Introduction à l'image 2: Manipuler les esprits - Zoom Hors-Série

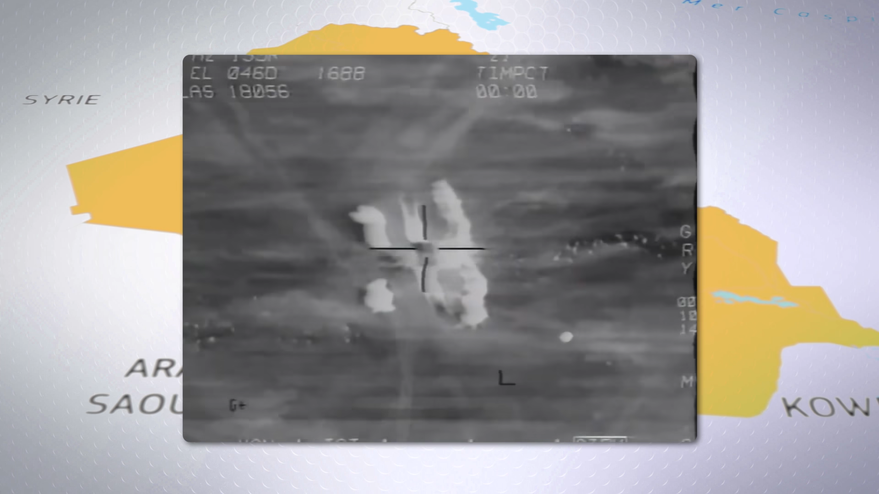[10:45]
On montrera les bombardements du point de vue des avions. De haut, de loin. L'intervention américaine paraît propre, minutieuse.